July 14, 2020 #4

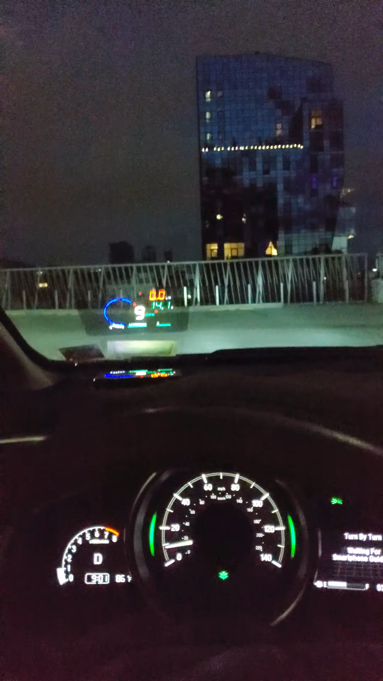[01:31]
my fog lights My light lights
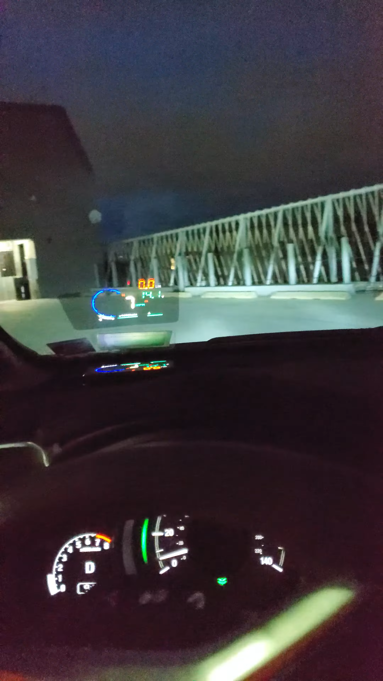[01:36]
My low beam Yeah, this is not safe kids I'm gonna drive one hand with a camera